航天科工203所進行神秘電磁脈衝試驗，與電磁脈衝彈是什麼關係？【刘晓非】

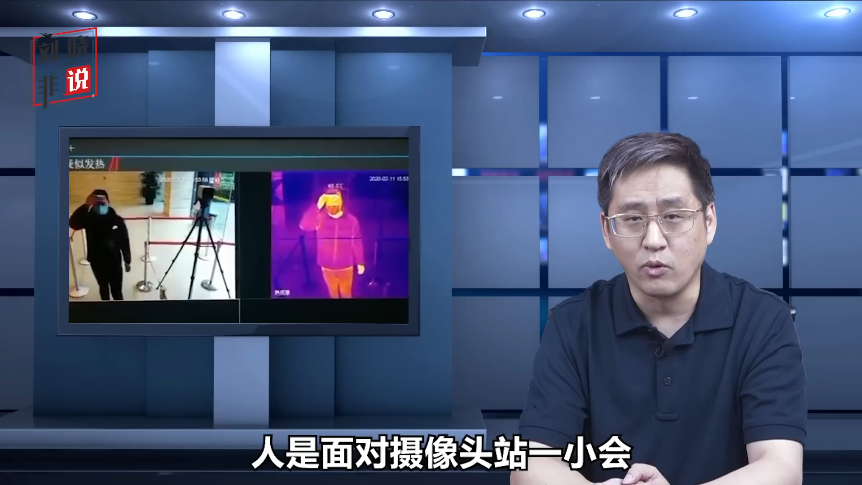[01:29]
像头站一小会儿很快能读出体温了用的呢就是热成像设备的原理通过红外辐射的波长和强度来判断温度不过航天部这几个所比如说203所还有25所生
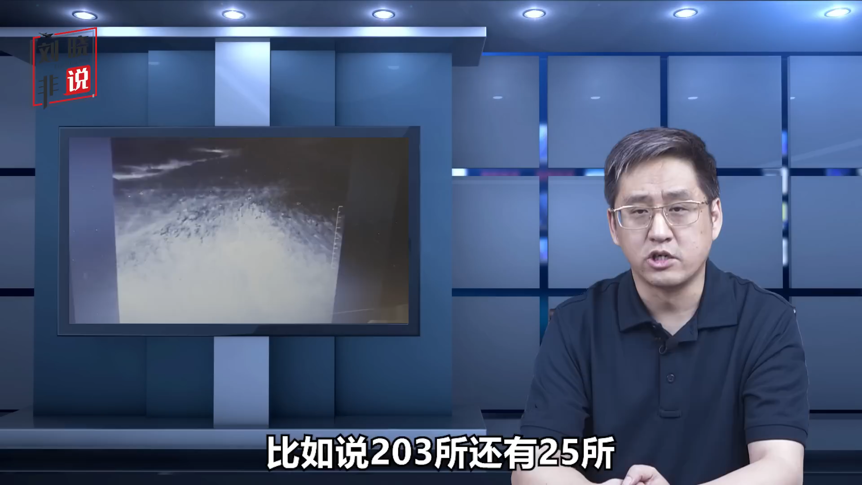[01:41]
产的这一类测温设备用的是高清晰度高灵敏度热像仪比如说一个大厅
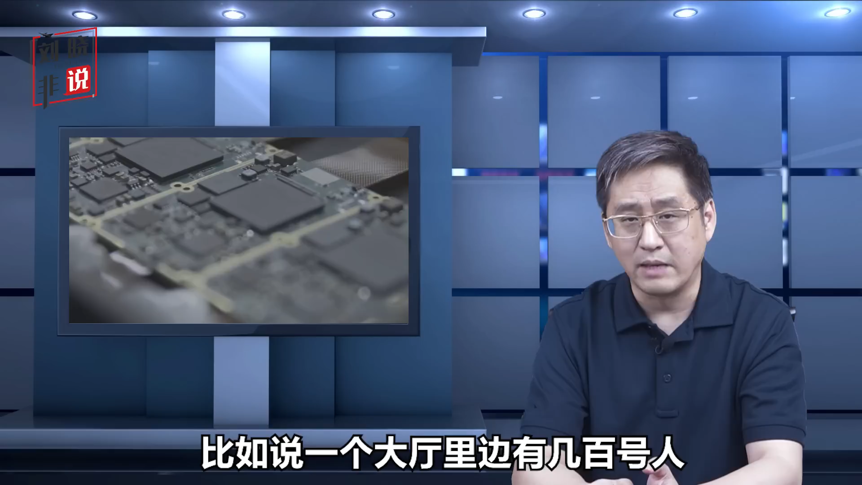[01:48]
里边有几百号人我们的设备能够同时对几百号人瞬间
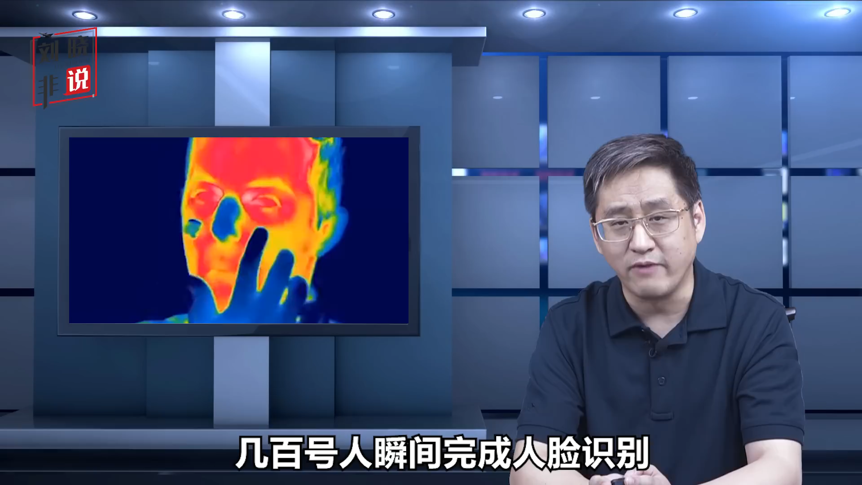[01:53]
完成人脸识别和同时测温而且这个测温是连续测温就是在房间里边大厅里边
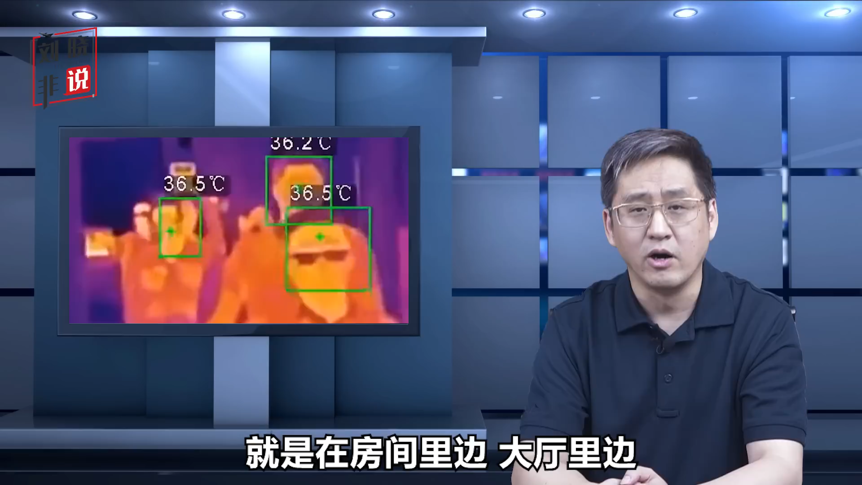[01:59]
不管人怎么跑来跑去监控图像中他头顶上就
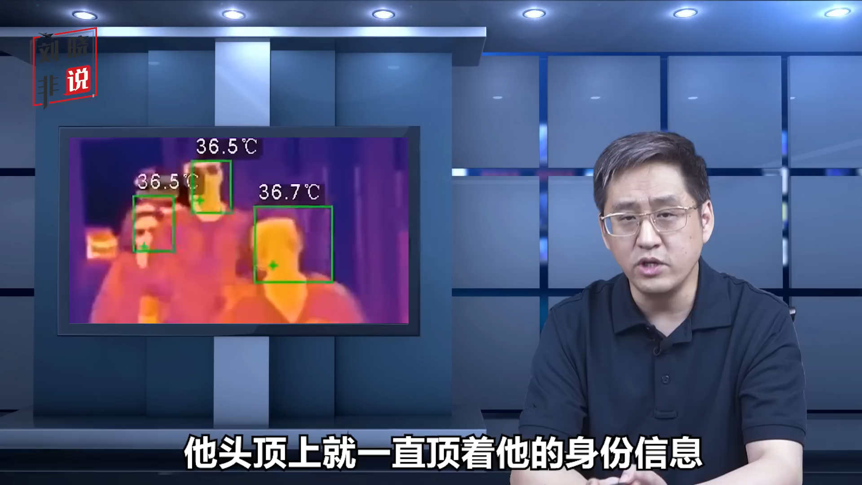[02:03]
一直顶着他的身份信息还有体温读数这种设备特别适合机场车站这种大型场所使用这还是他们比较低端的产品民品